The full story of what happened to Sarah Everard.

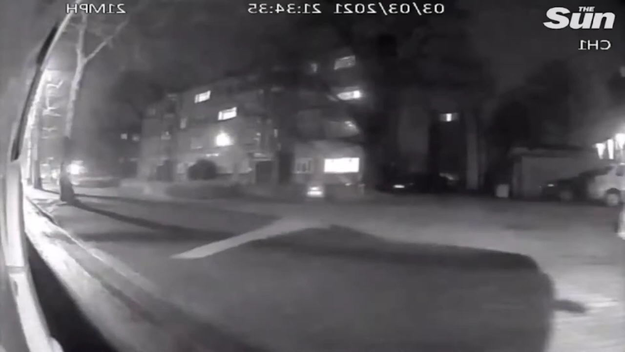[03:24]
At 9.35, a bus camera sees two figures on Poinders Road. They are standing beside a white Vauxhall Crossland,
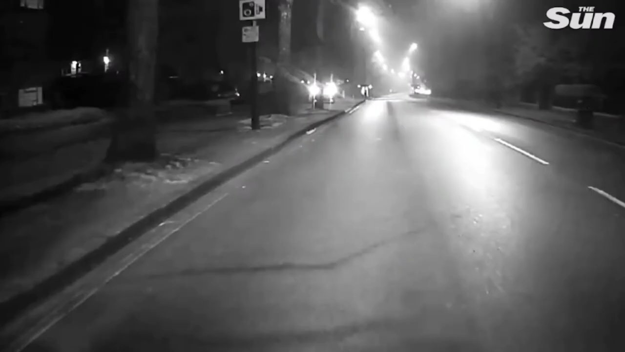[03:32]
the car is parked on the pavement with its hazard lights flashing. This would be the last time Sarah would be seen alive.